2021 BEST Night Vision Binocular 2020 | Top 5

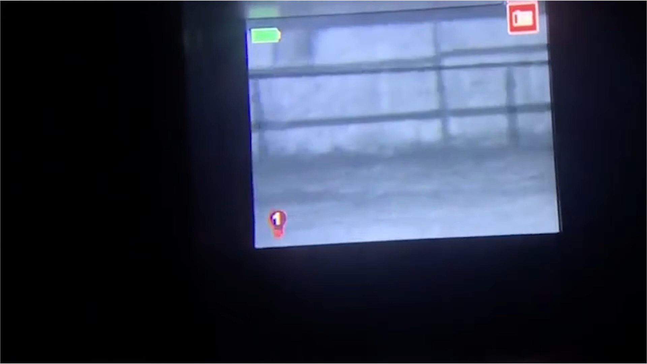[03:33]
We can see all the way to the back fence, see what's making the noise.